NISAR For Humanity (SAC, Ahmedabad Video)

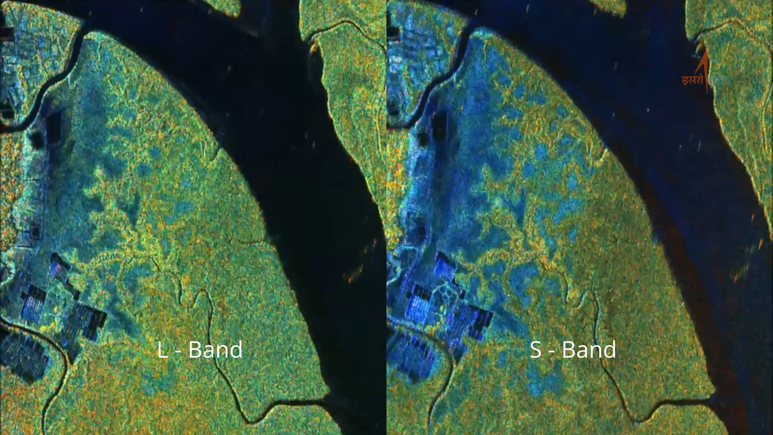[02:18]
L-band, due to its longer wavelength, enables penetration through reasonably dense vegetation and shallow subsurface, while S-band generally results in a stronger backscatter power for a given target.
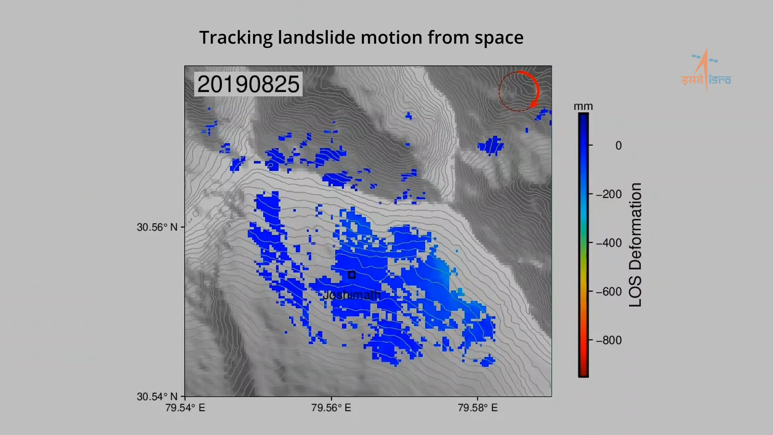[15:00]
NISAR is designed to provide radar interferograms at every 12 days, measuring subtle changes on the Earth's surface.